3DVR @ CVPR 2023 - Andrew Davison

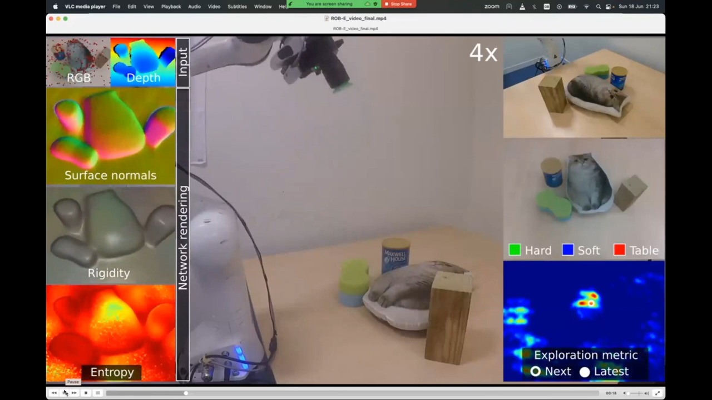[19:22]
the scene but now instead of kind of a human clicking to add labels the robot is going to go down and make some sparse interactions with the scene so what it did there was it went down and kind of poked the
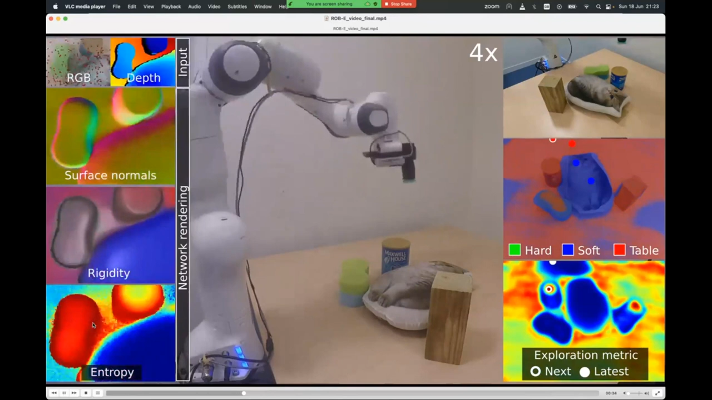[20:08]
so it's going to try and make touches where it's least able to predict the
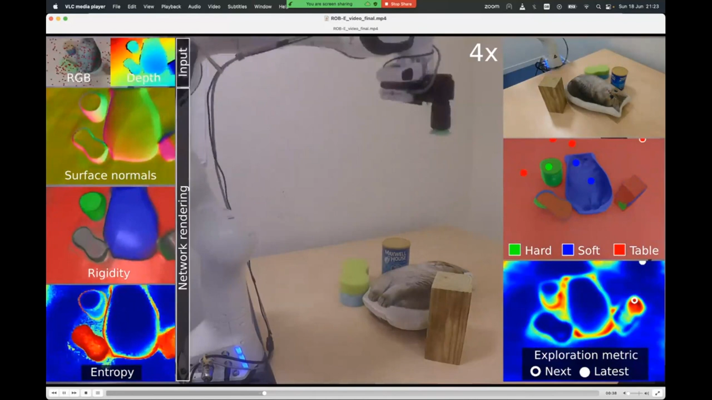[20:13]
hardness or softness of the scene and you'll see that each time it makes a touch it gets another observation of either hard or soft and then it keeps predicting this hardness or softness
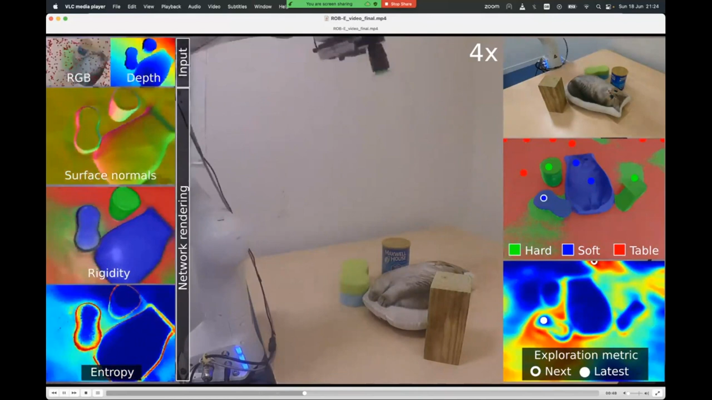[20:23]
property for the whole scene and you'll see that after very few touches this converges to something really quite accurate so we've now got this sort of segmentation of the
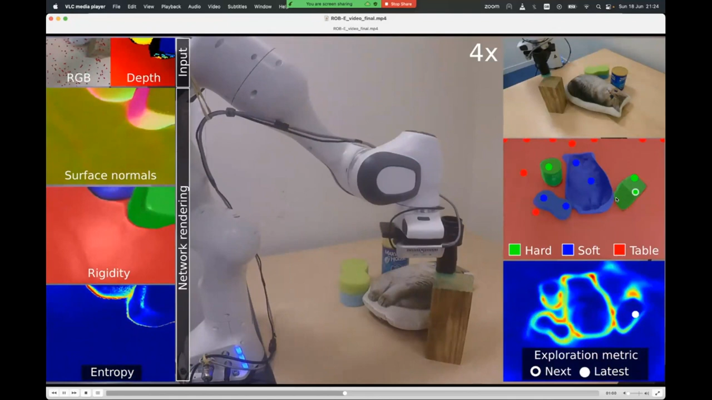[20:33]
scene into hard and soft things so let me show you just one
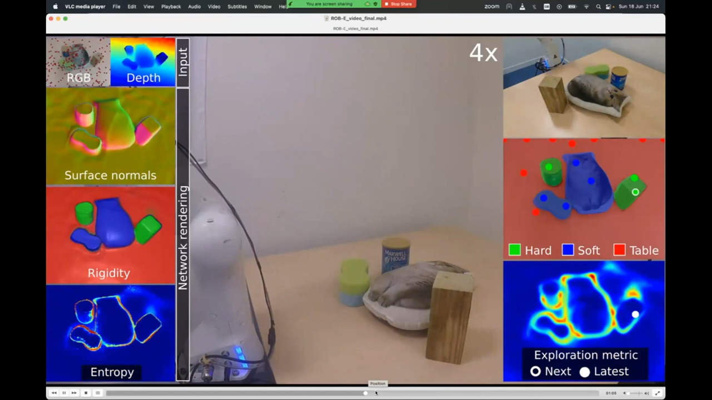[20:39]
more slightly uh different version of that so this is now what we have a different sort of
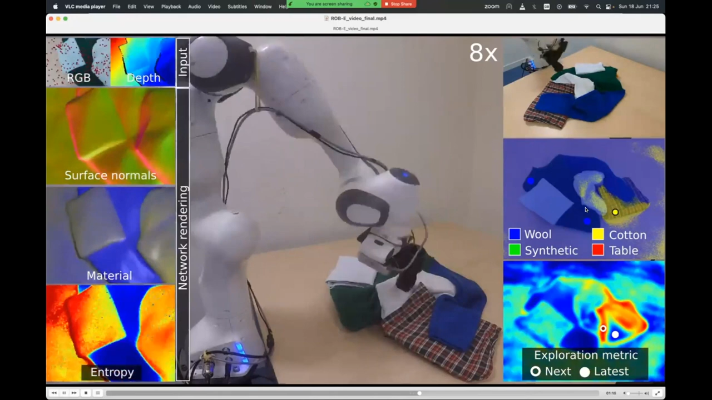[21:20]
cotton uh that was also cotton so with no prior information it's it now just knows that it's good to group the the things that are coherent in the neural
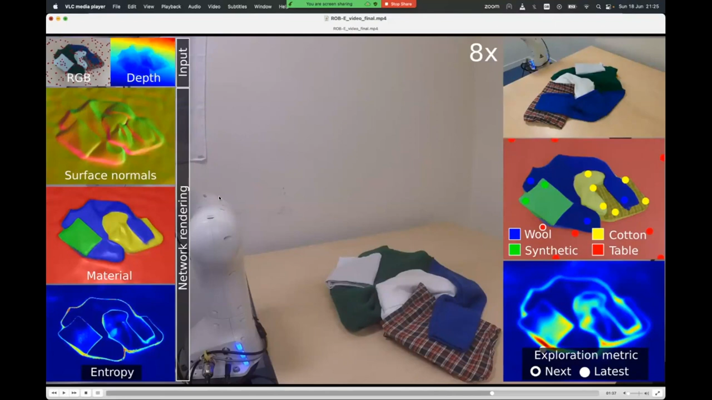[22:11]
that might be interesting to robotics this natural kind of coherency and you might not need super accurate geometry for the things that a robot would would do with this scene um okay so so that was um if you didn't have any kind of prior information so one of the latest
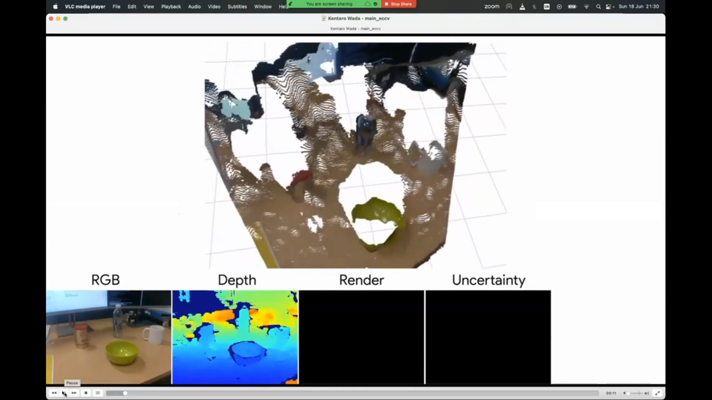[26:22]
four different types of objects so cans bottles mugs and
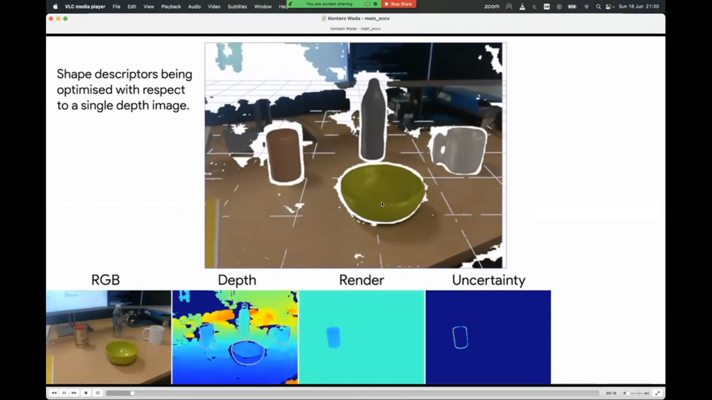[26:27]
bowls we've pre-trained a 3d shape model
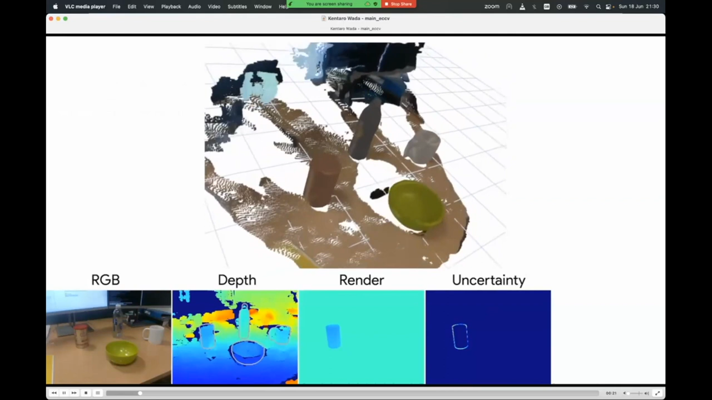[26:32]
um so that means that at runtime we can detect the classes of the objects and
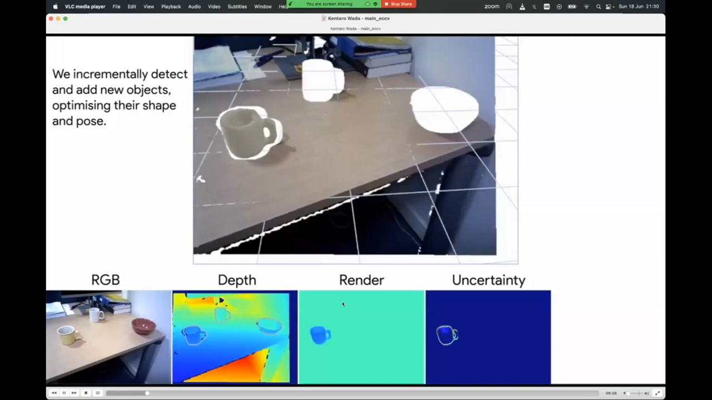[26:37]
then for each one we bring in the appropriate shape model and we optimize this this a
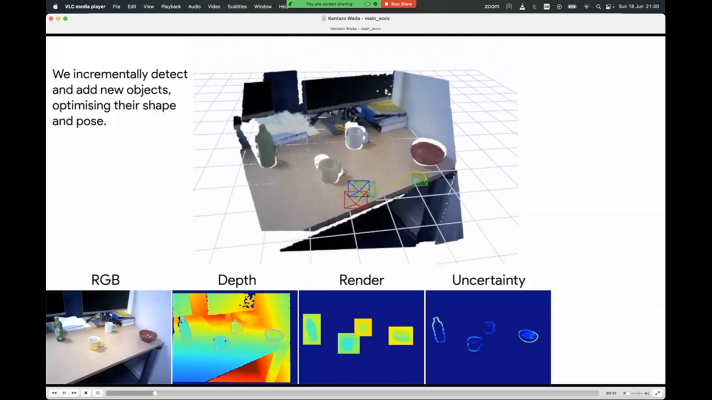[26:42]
low dimensional shape code that that gives us the precise uh shape
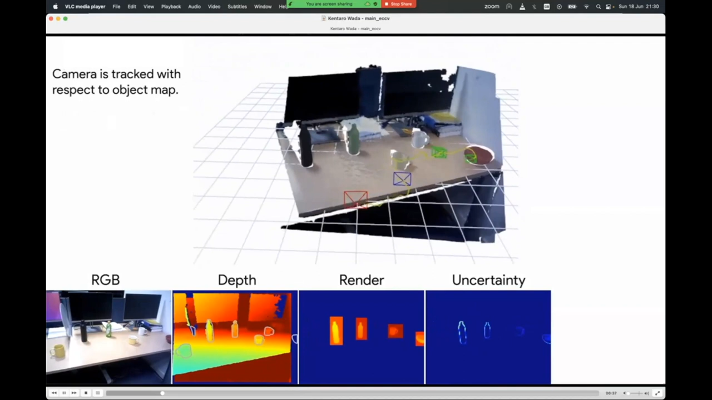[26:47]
of an object uh so again we've got a robotics uh example here um so we want to uh uh sorry in
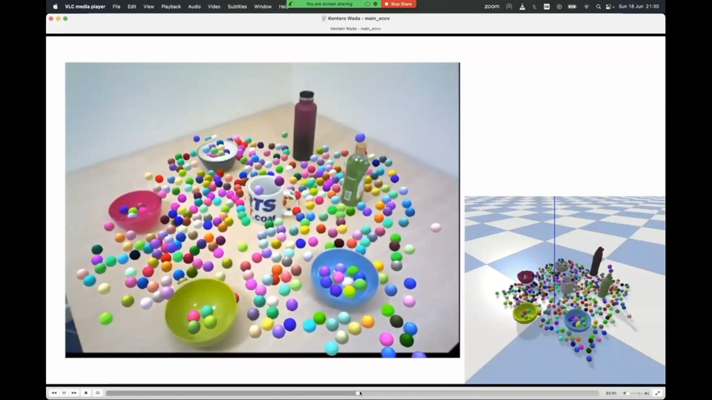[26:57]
the right place so we want to tidy up these uh objects and put them away
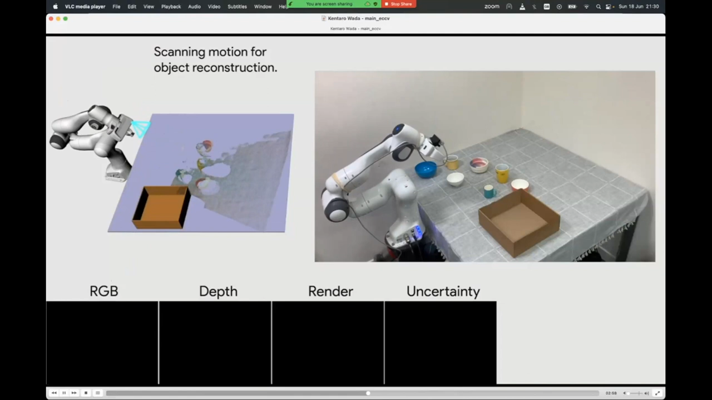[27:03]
neatly into this uh box here so the camera makes a couple of observations of the scene we fit these uh object models so in the top left again here you can see
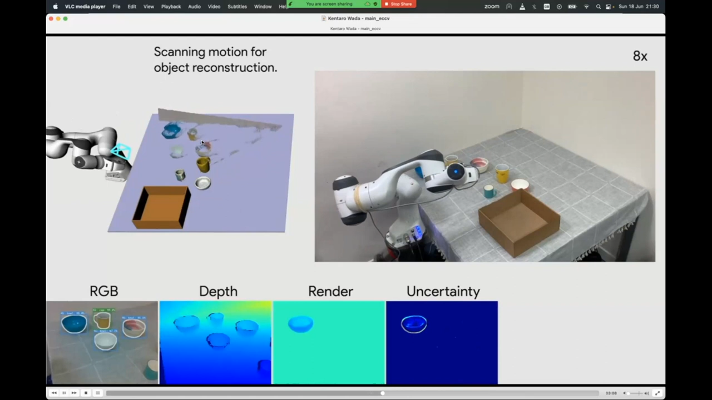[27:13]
this kind of digital twin representation and you'll see that you know we don't just estimate the rough positions of these objects we estimate their position
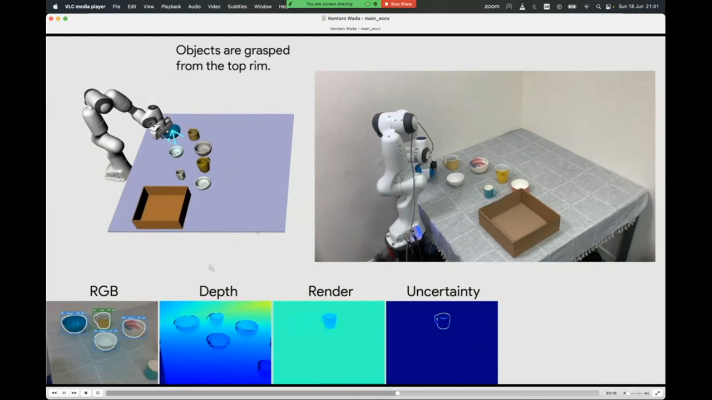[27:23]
and and shape and size really accurately and that means that we can do precise manipulation with them so here what we're doing is we're picking up the balls one by one and we're going to neatly you know stack them in the corner of this box so the kind of grasping stuff here is just some off the shelf path planning you know the grasping stuff is easy once you've solved the